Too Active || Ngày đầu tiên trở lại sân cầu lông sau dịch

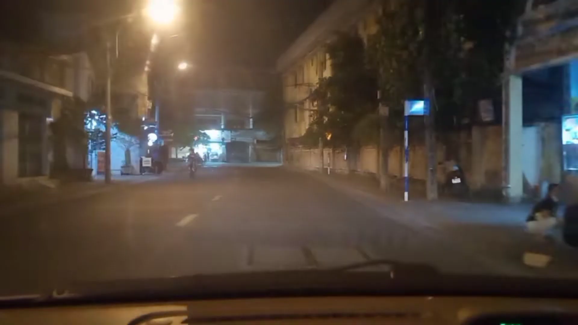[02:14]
Máy mình quay không được tốt lắm, nó chất lượng cũng không ấy, nó hơi mờ, các bạn thông cảm nha.
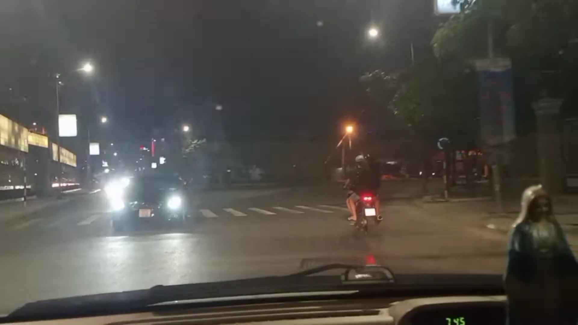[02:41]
Xoay nhà thờ Biên Hòa, nhà văn hóa thiếu nhi nè các bạn.
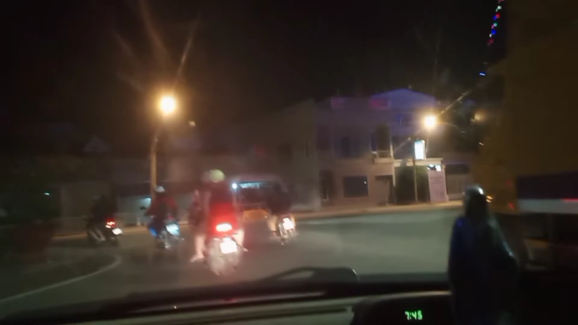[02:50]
Nhà mình thì đi bộ ở đây cũng nhanh.
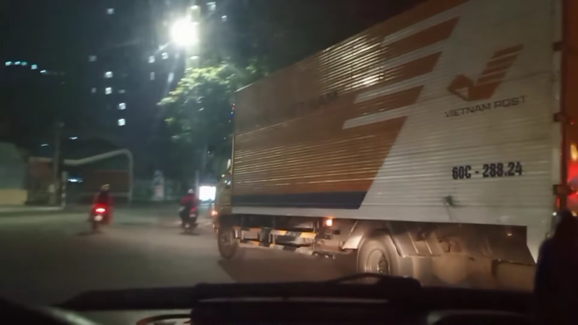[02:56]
Cái xe tải này, cái xe Việt Nam Post thì chạy kinh quá.
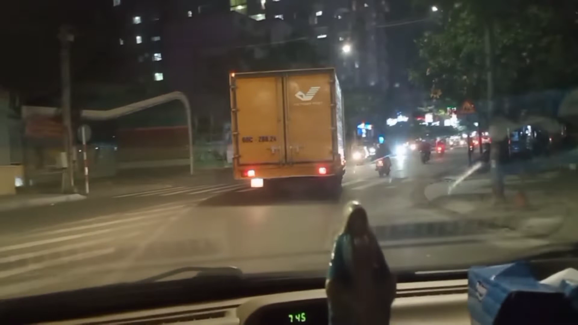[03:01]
Đây là khu vực chợ Biên Hòa nè các bạn.
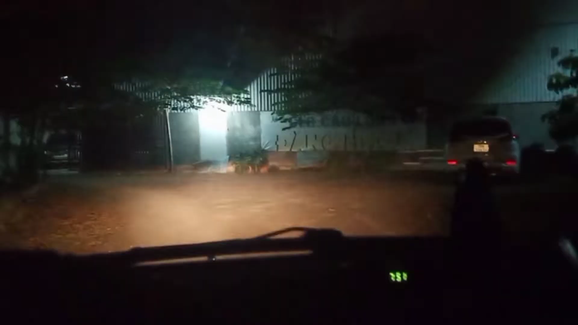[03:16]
Tới nơi rồi nha các bạn. Biết xe ai đây ta?